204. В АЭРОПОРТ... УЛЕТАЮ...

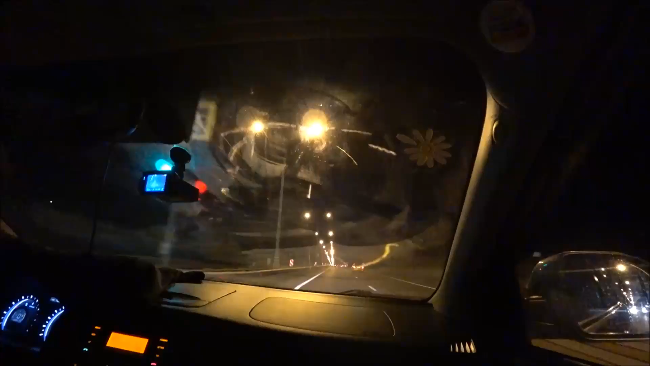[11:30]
Какая красивая Москва. Едем прям как за границей. Нет, а сейчас почему?